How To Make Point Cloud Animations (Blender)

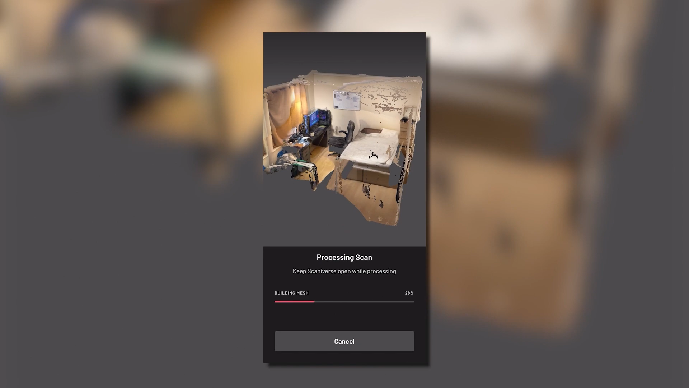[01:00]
Save, Share, and you can export in all of these different formats. So after you've finished your scan, you want to save it.
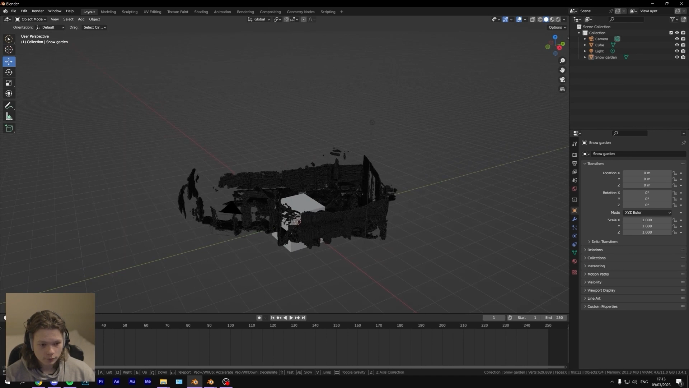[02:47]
Okay, so we've got the scan. Let's just delete the cube.
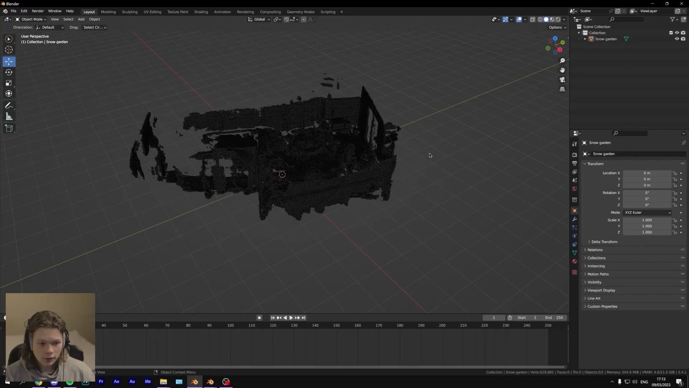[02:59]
Um, but as you can see, it doesn't render.
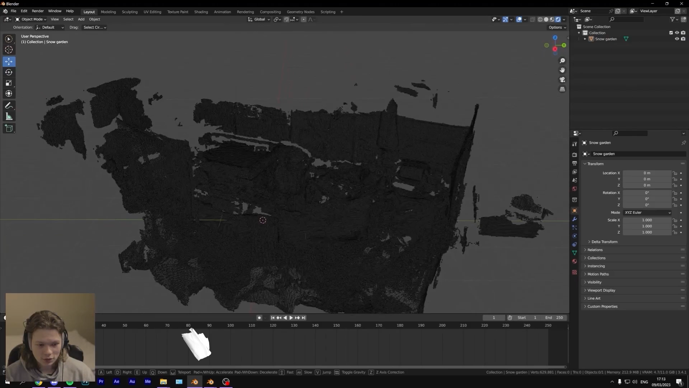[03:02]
Um, so what you want to do is go into, uh, your render engine and change it to cycles.
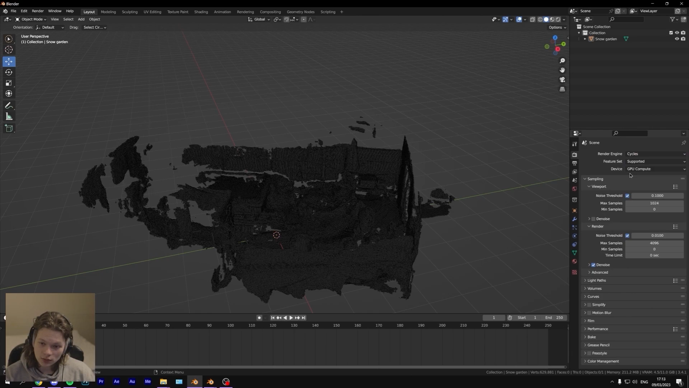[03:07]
So now if you go into a rendered view, nothing happens.
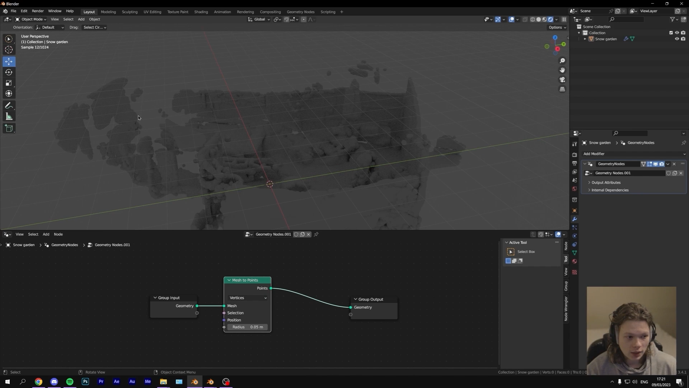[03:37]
And as you can see now, the points are being rendered. Let me just make it a little bit brighter so you can see. So the points are quite big. Um, and what I like to do now is add another node called set point radius. And from here, you can change how large you want the spheres to be. So I like it quite small. Um, you can also change it from this, but, uh, the point count visualizer uses this out for some reason.
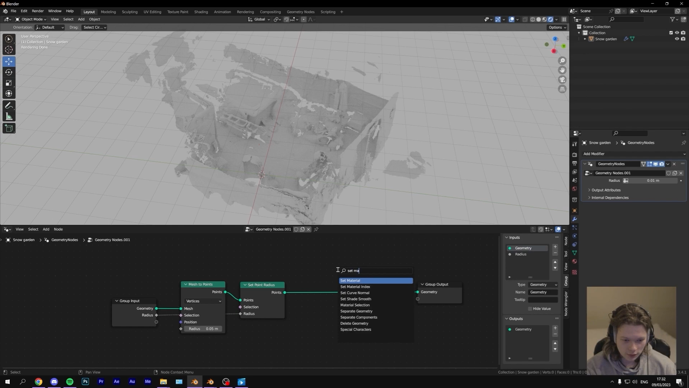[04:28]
So as you can see, there is no material. The way we fix this is by adding a set material. So what we want to do now is go into shader editor, press new, and we can delete this. So what we want to do now is add a color attribute. So this is why we downloaded the add-on. The color attribute of this is here. So what this node does is it takes the color attribute, add a gamma, set it to 2.2, connect it, and then also add a diffuse BSDF.
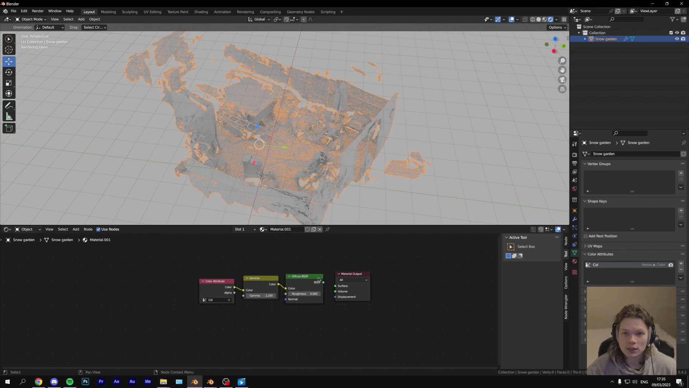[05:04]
Now this is the sort of setup that the point cloud visualizer uses. So I'm just replicating what it does. Okay. So let's connect it and still nothing happens. That is because we need to go back into the geometry node editor and actually select the material,
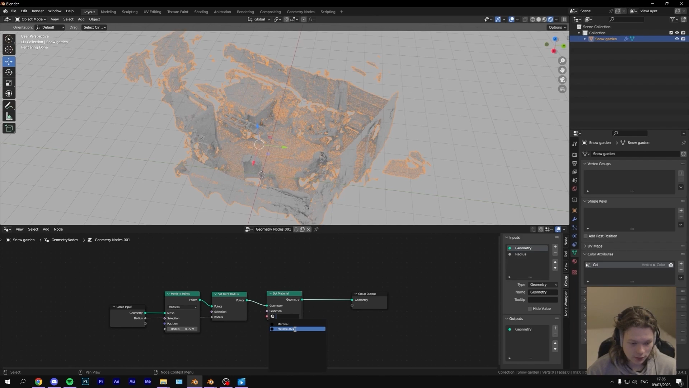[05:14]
um, that we just edited and boom.
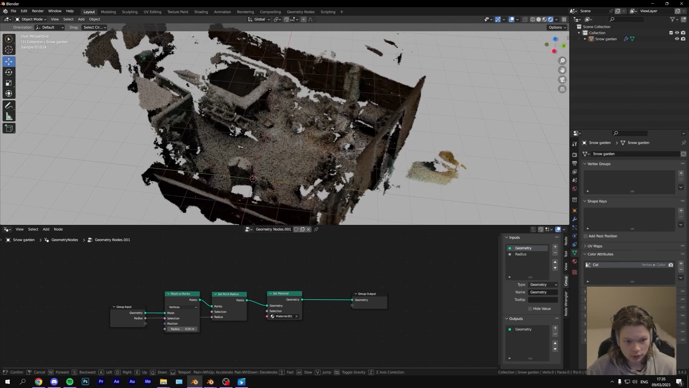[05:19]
Now, uh, we have color. So now here comes the final part. Um, to animate, we want to add a noise, noise texture, and also a set position node.
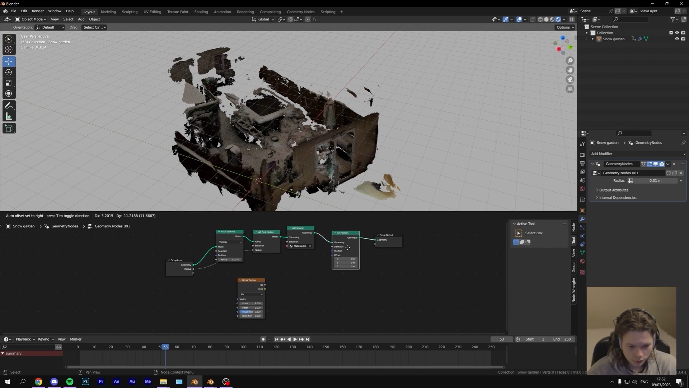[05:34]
Now, as you'll see, if you attach the color to the offset, it will be, um, displacing, uh, the point cloud. But as you might notice, it also sort of moves, uh, the whole model. So to fix that, we want to add a vector math and set all of these numbers to minus 0.5. And now, as you see, it doesn't move the model when you apply the texture.